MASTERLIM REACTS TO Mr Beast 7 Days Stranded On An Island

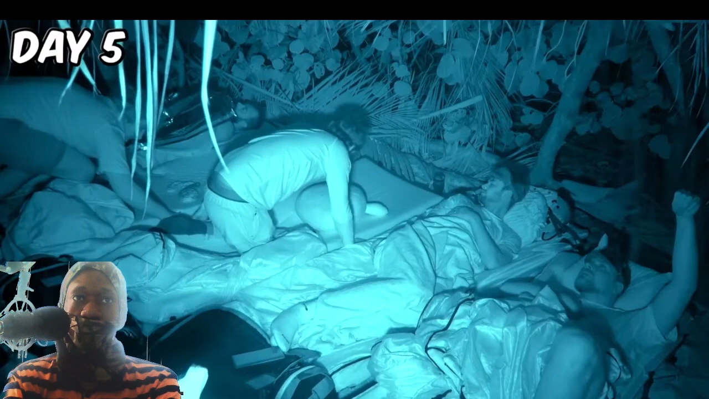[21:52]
You feel that? No, it's bad news. There's a ton of water on the top of our shelter.
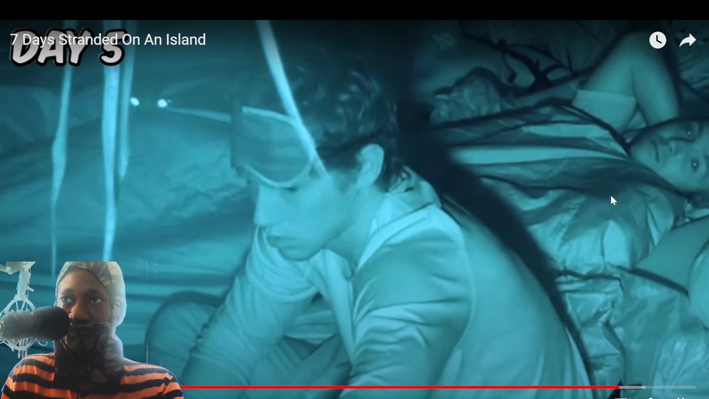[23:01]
Look at this, man. No chance any of us were going to sleep that night. Raining on you at night.